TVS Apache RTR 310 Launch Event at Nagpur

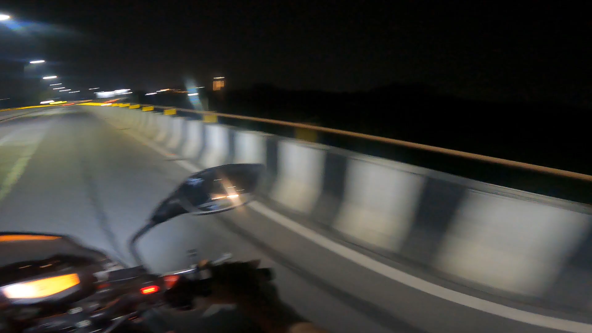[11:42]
मेरा फेवरेट फ्लाईओवर ये, साइड में जंगल है और ये यहाँ पे फ्लाईओवर,
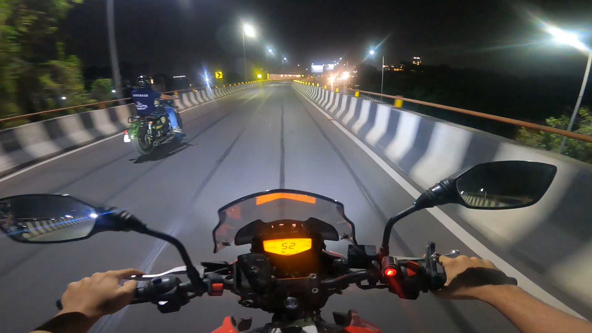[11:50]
ये मेरा गो टू कॉलेज रोड हुआ करता था एक टाइम।